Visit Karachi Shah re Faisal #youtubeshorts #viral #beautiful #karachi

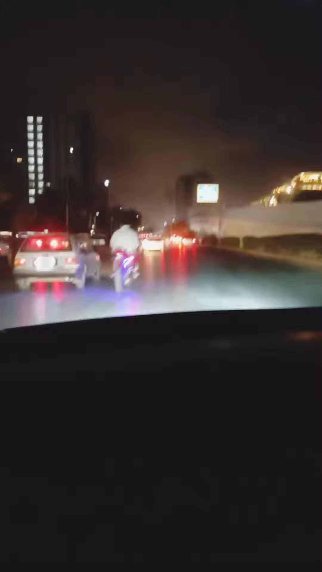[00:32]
آپ لوگوں کو دکھایا یہ دیکھیں جس طرح سے میں آپ لوگوں نے شاہرے فیصل کے آگے سے نکل گیا ہوں اور آپ لوگوں میں ایک چیز دکھا رہا ہوں دیکھیں روڈ اور اس ٹائم چاہم ہے روڈ جس طرح سے بخریت کا سیزن ہے